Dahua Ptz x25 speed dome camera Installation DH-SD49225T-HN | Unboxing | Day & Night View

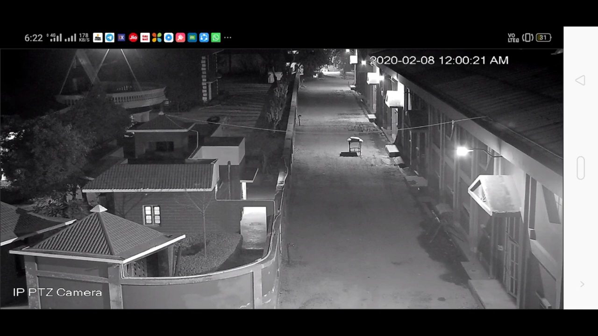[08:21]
बारा बजे का तो यह बारा बज लो स्पीड ओफ इंटरनेट तो उसी वज़े से थोड़ा रुक रुक कर चल रहे है बट आप clarity देखिए
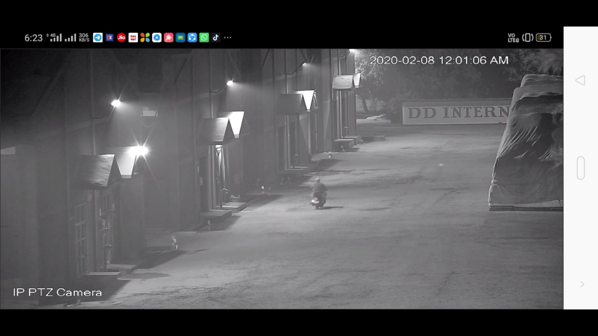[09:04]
इस देखिए मैं एप पर ले रहा हूँ इस सारे जितना भी हमारा यह मैं आपको सेट अप दिखा रहा हूँ यह आपने फोन पर एप के थू हाला कि मैंने कैमरे अल्रीड इंस्ट्रॉल कर दी है लेकिन यह बाद की मैं आपको डाटा दिखा रहा हूँ एक कनेक्ट की एप्लिके�